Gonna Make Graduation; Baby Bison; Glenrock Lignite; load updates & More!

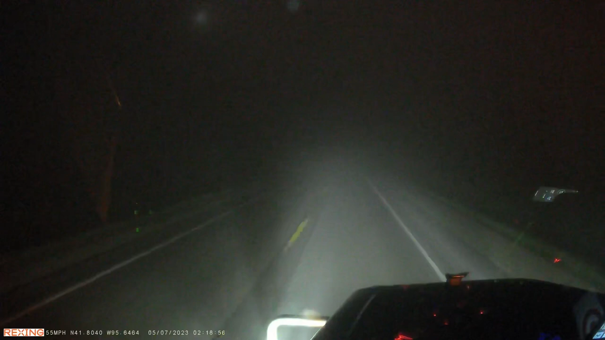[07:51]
I could barely see the lines on the road. It was kind of hairy. Hello!